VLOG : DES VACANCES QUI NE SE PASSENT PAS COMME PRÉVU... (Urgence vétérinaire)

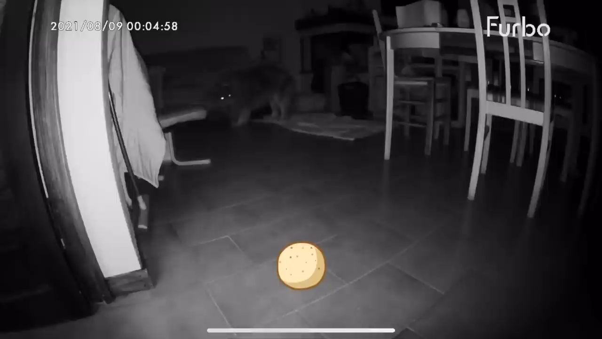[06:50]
Je n'arrivais vraiment pas à dormir et je la regardais grâce à la caméra la furbo pour voir si elle arrivait à se coucher. Ça faisait plus de 2h qu'elle était debout. Elle se demandait quand même ce qui se passait parce qu'elle n'a jamais dormi toute seule en bas.
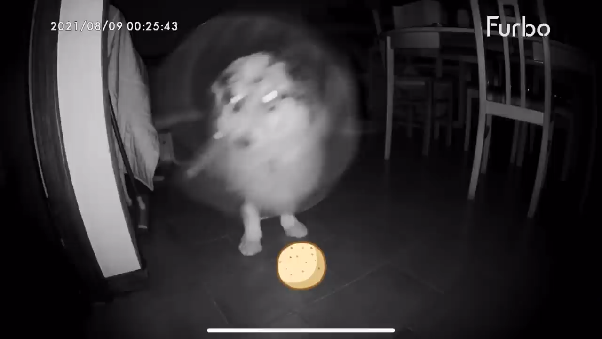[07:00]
Donc je décide d'aller dormir avec elle en bas sur le canapé. Et après quelques minutes, elle arrive enfin à se coucher.